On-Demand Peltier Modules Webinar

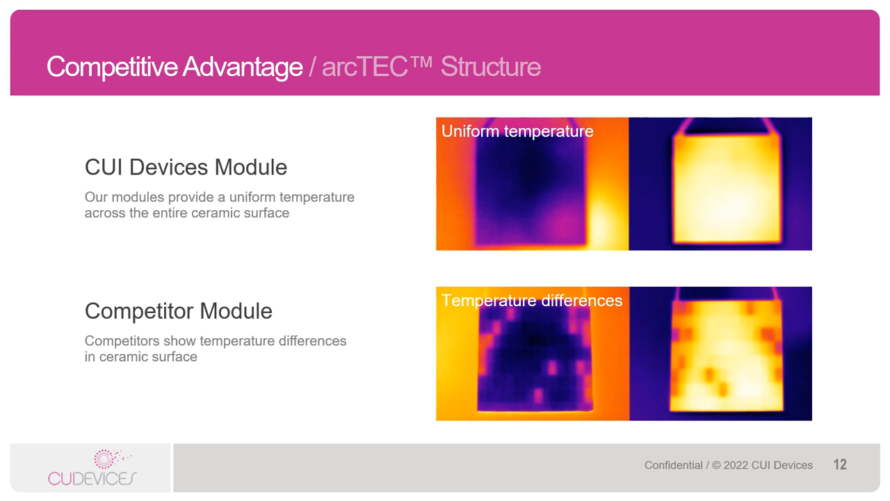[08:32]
What this does is create a uniform temperature across the surface of the Pell-TA module. As you can see in these images, the Pell-TAs that use larger semiconductor pellets show a more uniform temperature across both the hot and cold surfaces. As compared to one of our competitors' Pell-TAs, you can see little spots where the temperature is not uniform.